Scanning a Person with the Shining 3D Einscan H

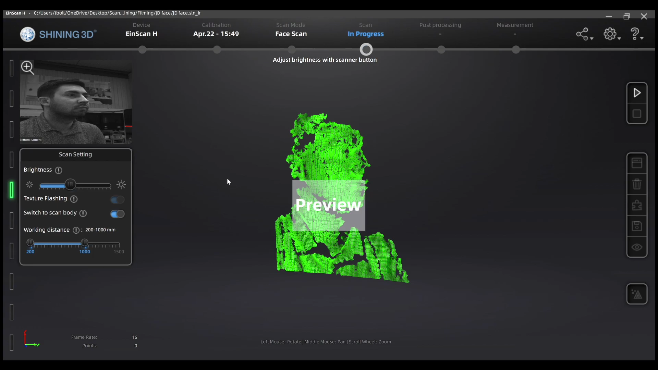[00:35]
Once I move to the ideal brightness setting and I'm happy that I can view all of Jack's face, press the play button again and I start scanning.
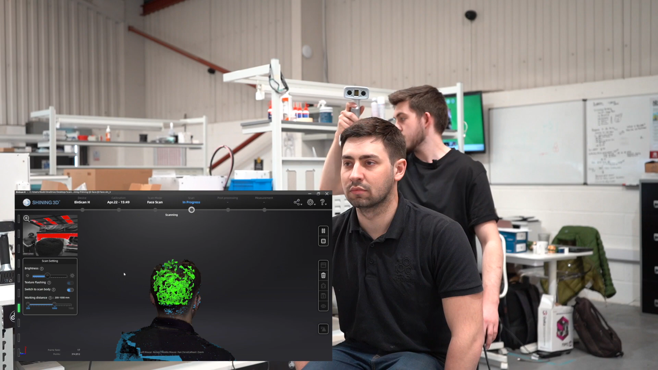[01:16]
Now that I'm scanning the back of the head I'm going to need a bit more brightness.
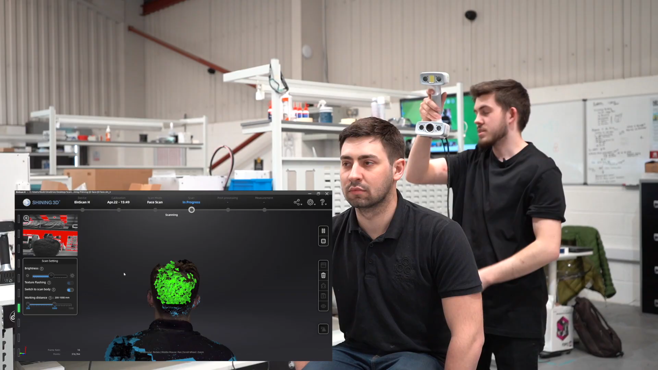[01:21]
I can do this whilst I'm scanning so I'm getting into darker hair.
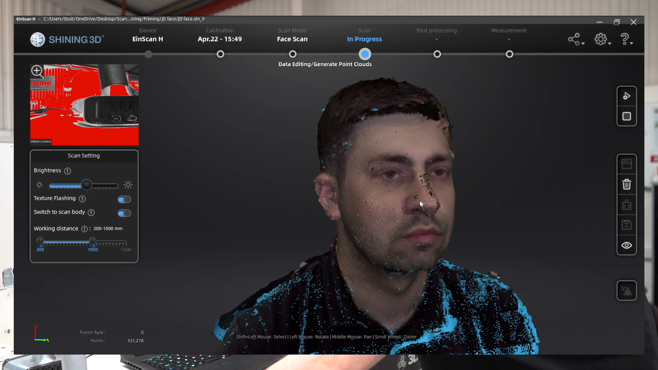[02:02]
why Jack's looks a bit distorted I'm going to generate the points card now which is going to put those points together